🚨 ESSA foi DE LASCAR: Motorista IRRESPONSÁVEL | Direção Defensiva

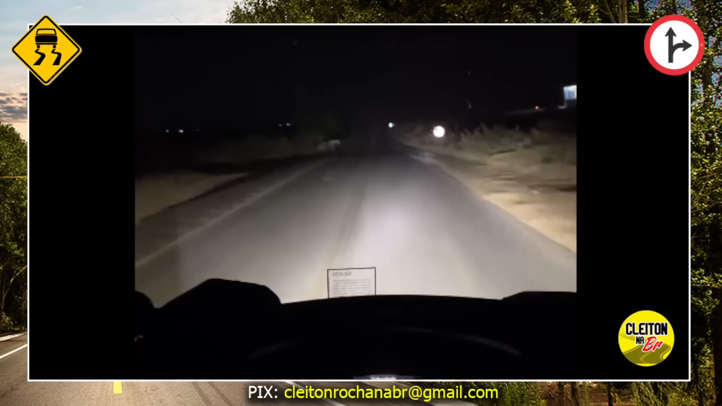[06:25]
Quando de repente, olha aí, animais atravessando a pista. Olha aí, gente. Rapaz, o cara conseguiu parar. Olha lá.